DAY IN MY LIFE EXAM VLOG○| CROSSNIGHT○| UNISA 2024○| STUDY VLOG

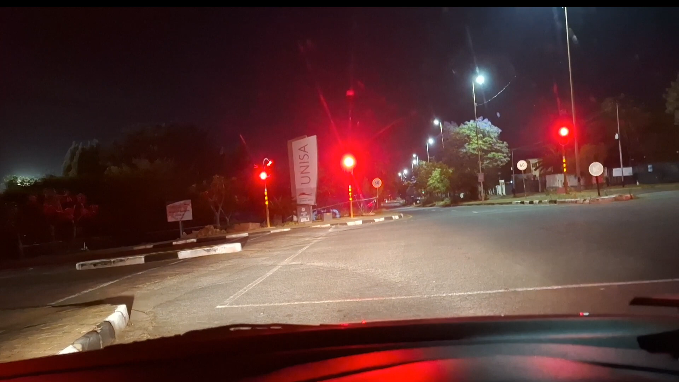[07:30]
I didn't take a video of me on my way because I was navigating and I wasn't sure. I don't want to get lost. So this is me at the main gate of Unisa Florida campus. And yeah, I just had to stop and take that content.
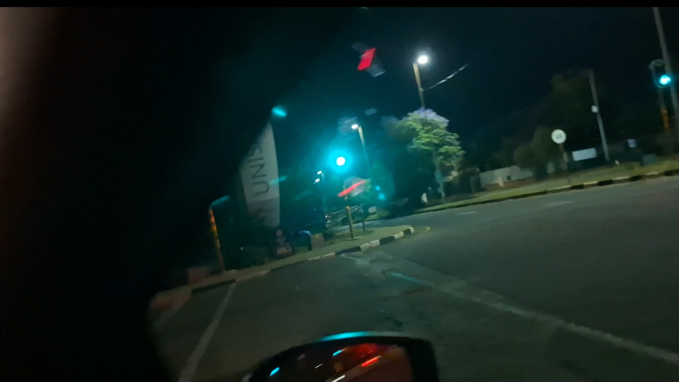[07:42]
Hey, yeah, it's so nice here.
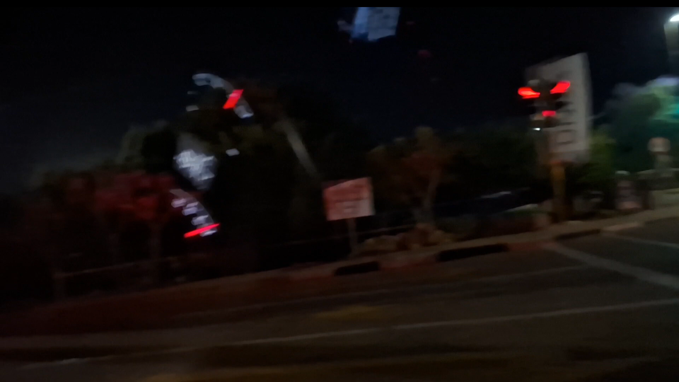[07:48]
It makes you feel like you actually, I am in the university. I'm a university student.
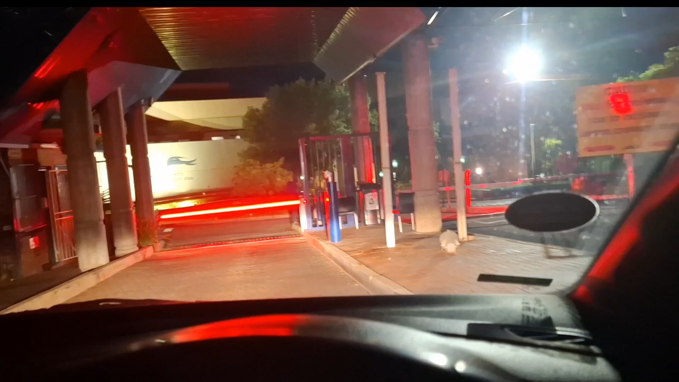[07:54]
I loved it. So yeah, here I am on my way, and I do not have my student card is not activated, and therefore, oh gosh, I had to take that.